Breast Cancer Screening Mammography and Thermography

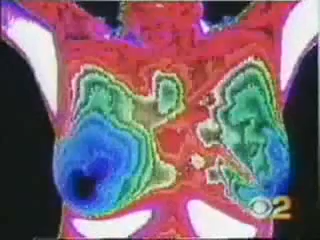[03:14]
Darren Clare says the infrared imaging is a tool that can warn women up to a decade before the cancer even forms.